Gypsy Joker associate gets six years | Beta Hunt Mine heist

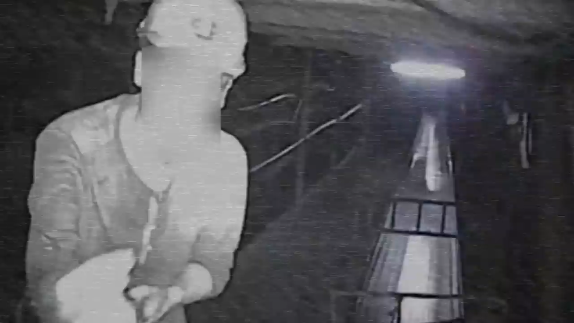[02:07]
The security cameras showed the group arriving in a dual cab ute with a hydraulic lift on the back.